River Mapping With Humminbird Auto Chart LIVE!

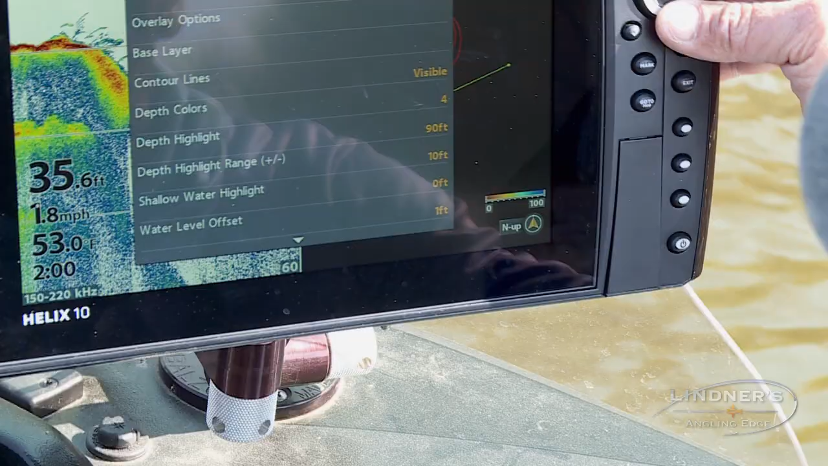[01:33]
On screen: depth 35.6 ft, water 53.0°F, speed 1.8 mph
what I can do is go in there and adjust the map and it's
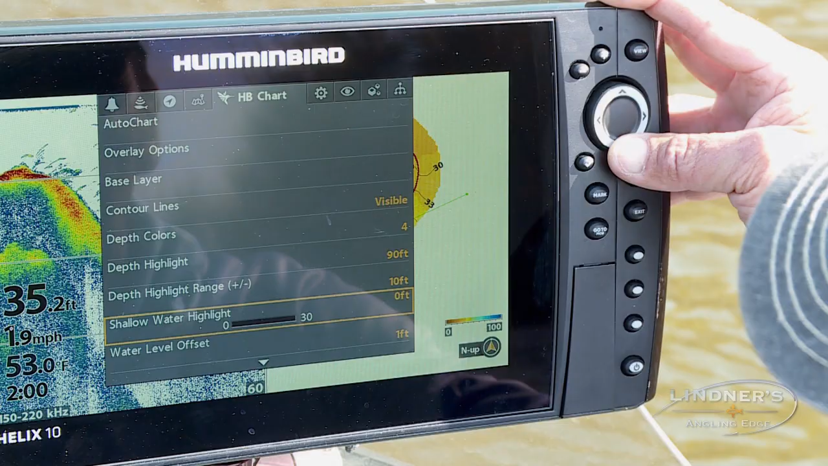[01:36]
On screen: depth 35.2 ft, water 53.0°F, speed 1.9 mph
accurate based on the water conditions I happen to be fish fishing right now it's relatively low fall conditions come back here in
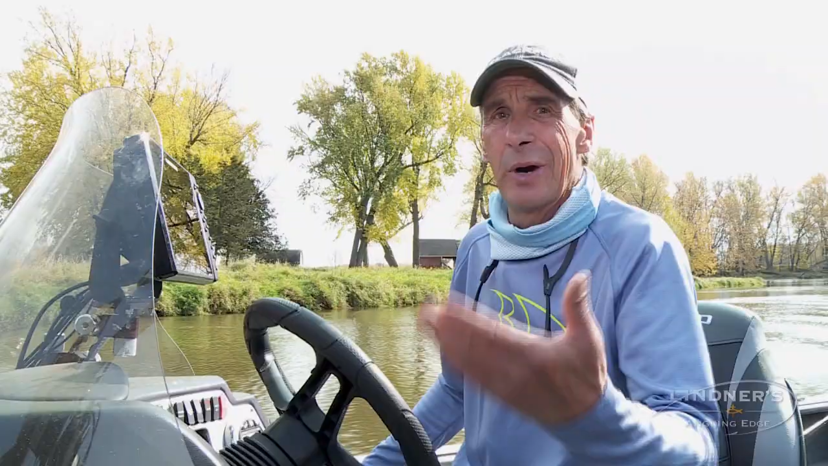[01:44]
spring at the water levels five foot higher I can go on my map and an accurate I can put that water level level offset raise it for five feet and it's accurate
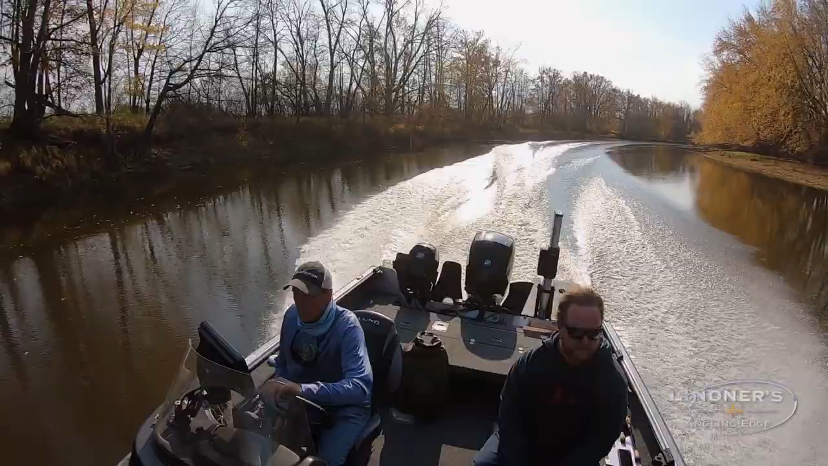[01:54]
and the interesting thing is is I can actually do this moving pretty quickly actually I can get the boat moving to about 25 30 miles an hour and be accurately mapping the river you can see I made one pass
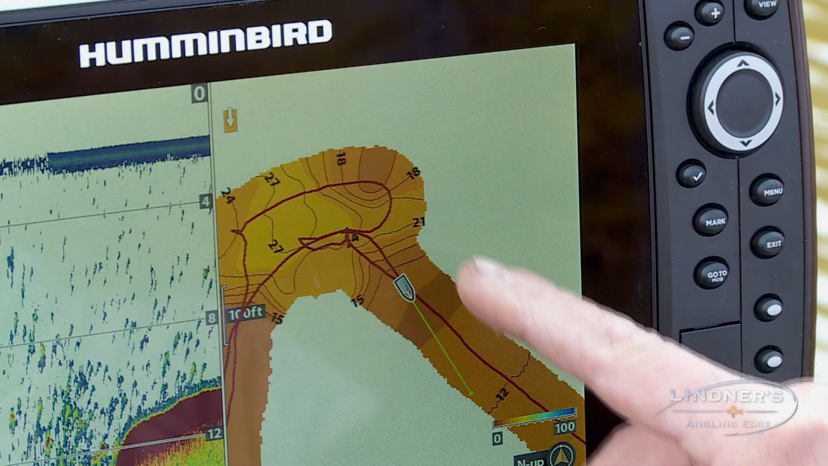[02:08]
down here I've actually went around this hole which we caught a couple of cats in but
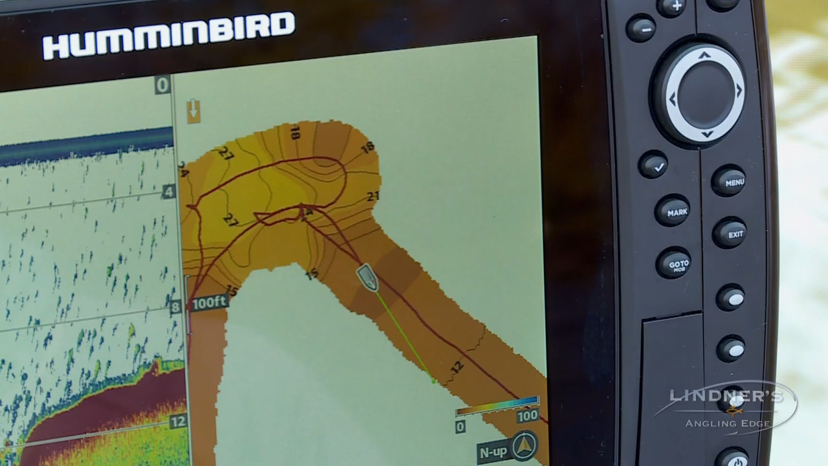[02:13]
you can see actually how it's populating as I'm moving along the cool thing is is I can actually move at a pretty good rate of speed in garner this accurate map you'll see but
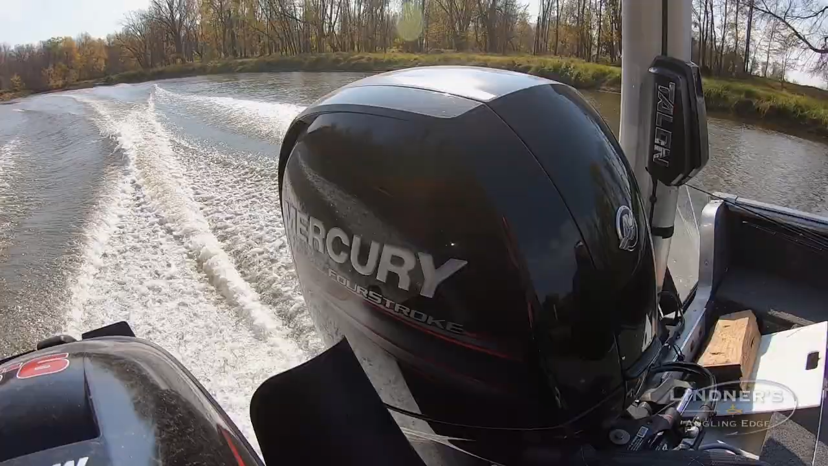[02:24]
what I'm going to do is actually get off the track of that I've already made so I get the next pass I'll get her up on plane and you'll see what I mean it's
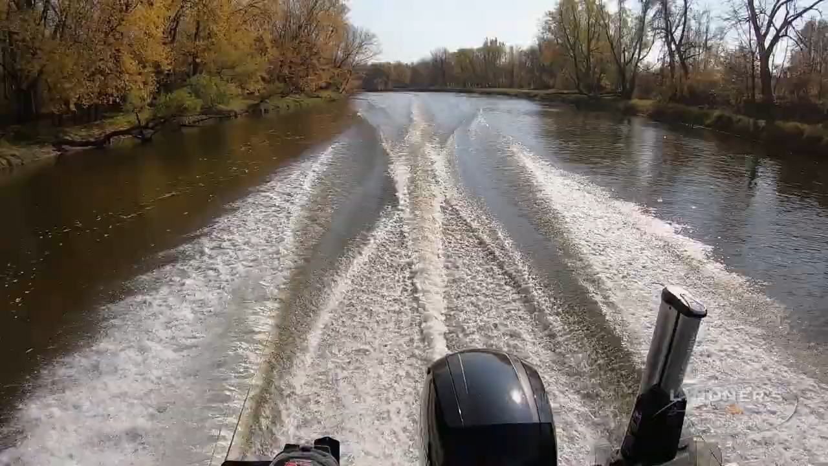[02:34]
you can see while I'm positioning
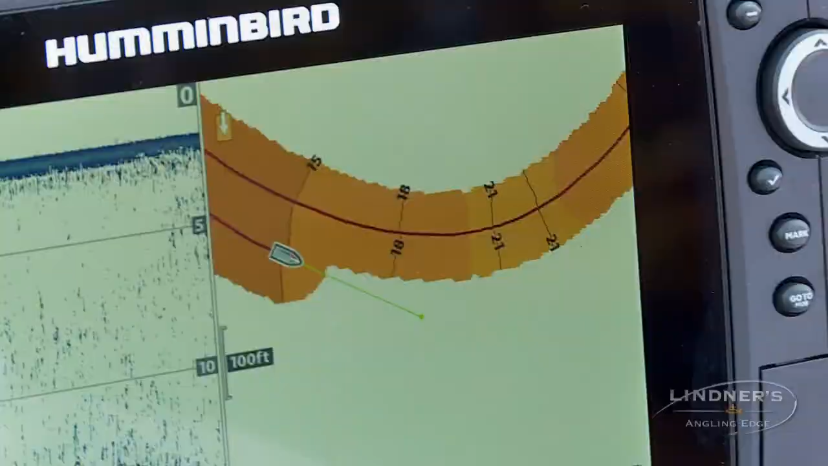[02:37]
my boat a little bit over from the past that
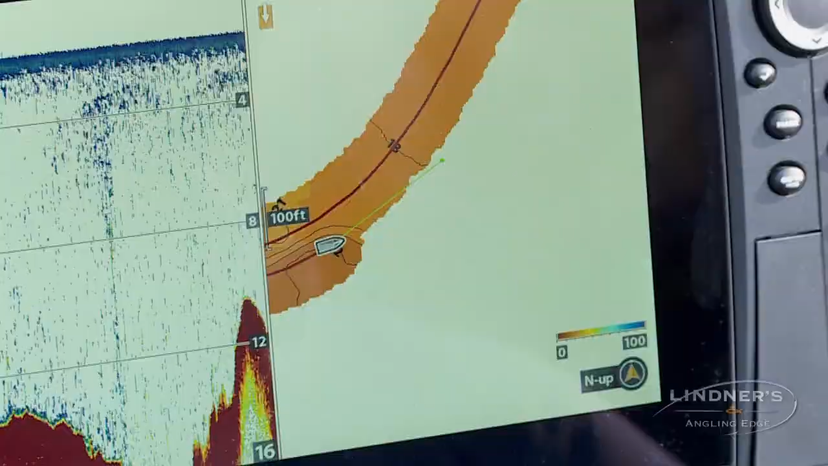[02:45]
mapping more of the river on each successive paths